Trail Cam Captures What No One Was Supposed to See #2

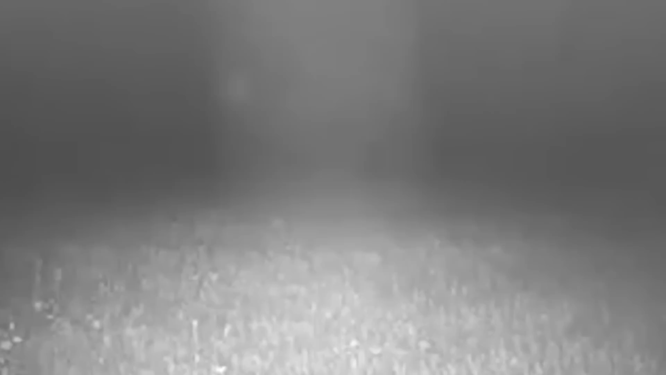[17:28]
In the early morning hours, a pack of wolves descended upon the innocent deer.
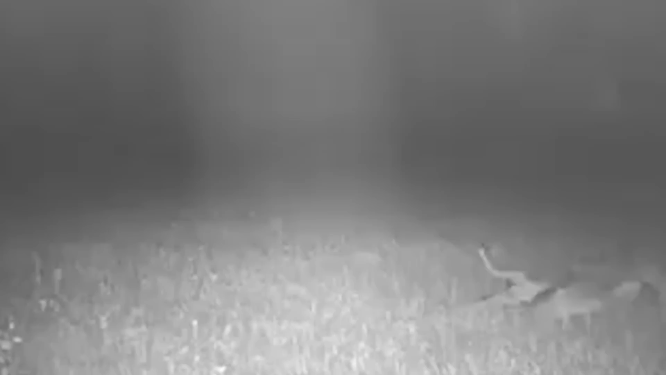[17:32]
The deer is seen desperately trying to escape the predators, but it quickly becomes apparent that the wolves outnumber their prey.
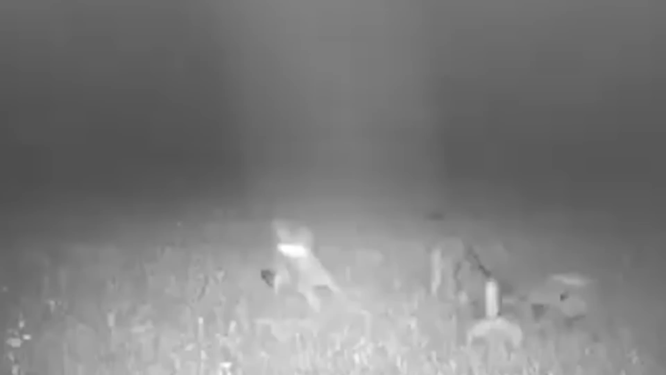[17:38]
In a matter of minutes, the wolves launch a brutal attack,
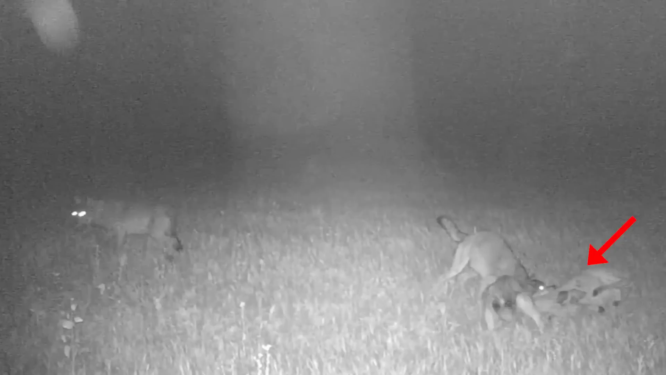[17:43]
and the once-majestic deer becomes the centerpiece of a brutal feast. The scene is a stark reminder of the harsh realities of nature, where even the most beautiful creatures are not immune to the dangers of the wild. Dog Saves the Day
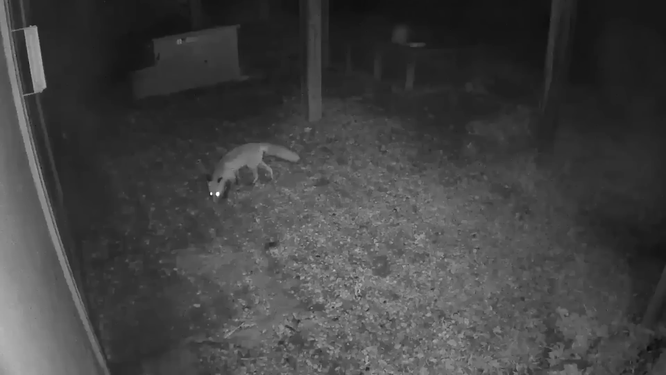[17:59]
A family captured this video on their backyard security camera, which showcases the cunning of a red fox. In the dark of night, the fox attempted to infiltrate the family's chicken coop.
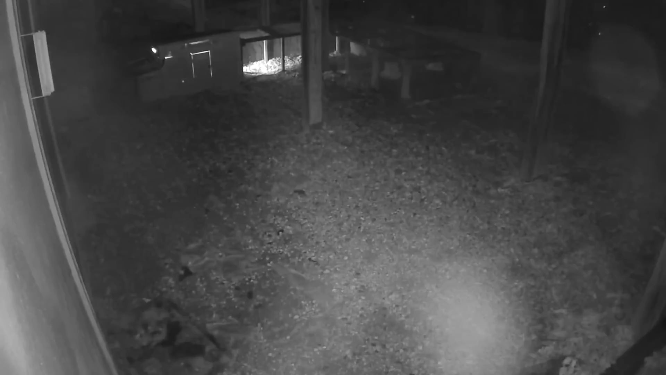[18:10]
The disturbance caused the chickens to start making a racket, alerting a pair of German shepherds who were on guard duty. The dogs sprang into action, chasing the fox away from the coop and ensuring that there was no further threats to the chickens.
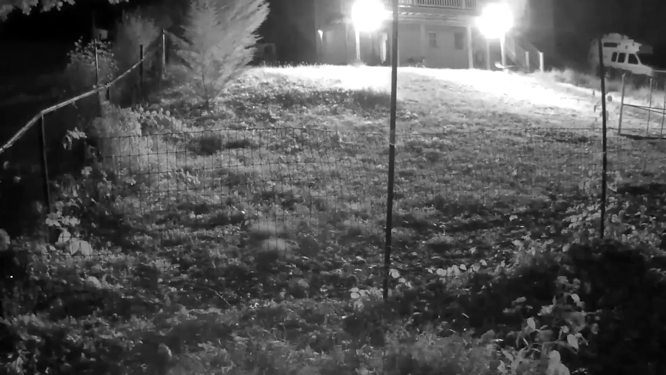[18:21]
The video is a testament to the unwavering loyalty and protectiveness of man's best friend. The dog's swift response and unwavering vigilance shows that dogs truly are everyone's best friends, always ready to defend their loved ones against any danger.
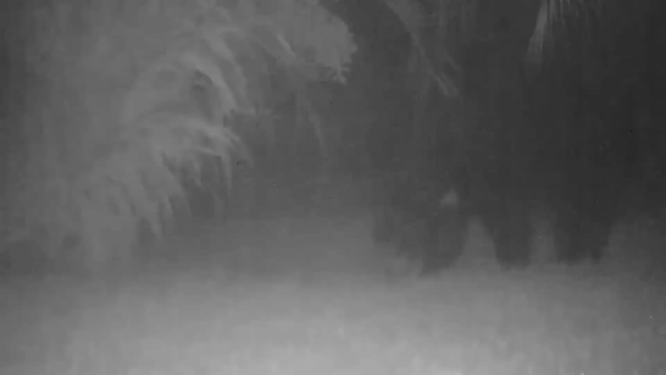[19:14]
This little guy stumbled upon a trail camera and wasn't having any of it.
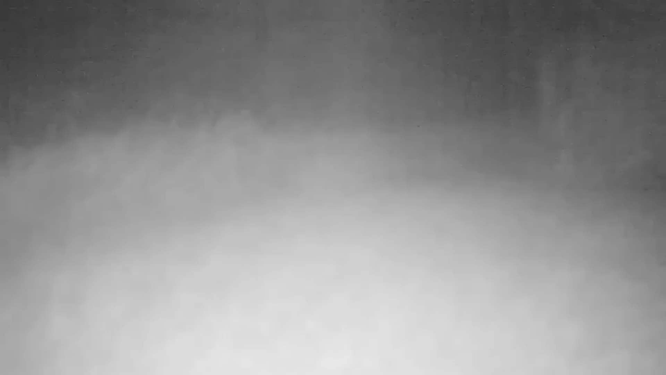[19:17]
He went to town, wiggling and shaking it until it broke.
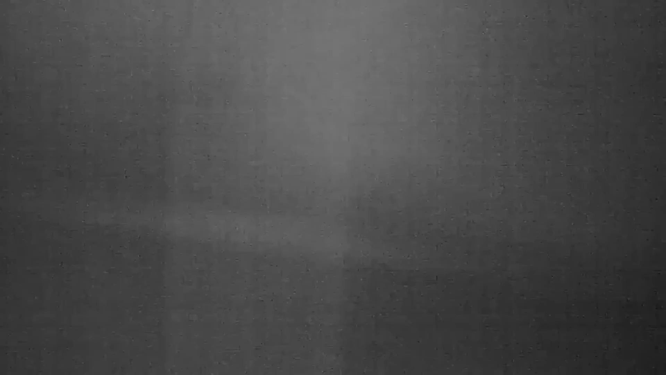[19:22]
While the footage we got is pretty hilarious, I can't help but feel bad for the camera.
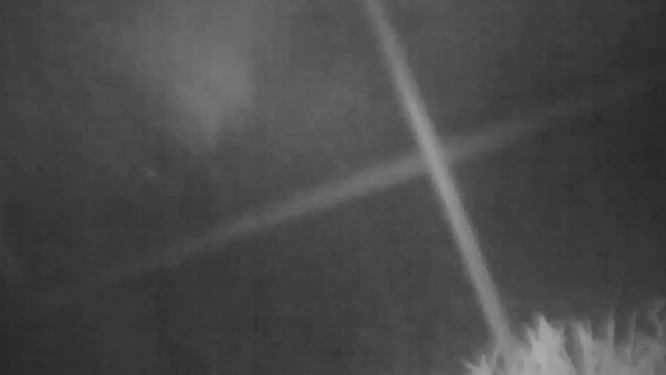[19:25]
I guess it just got on the wrong side of a bear who values his privacy.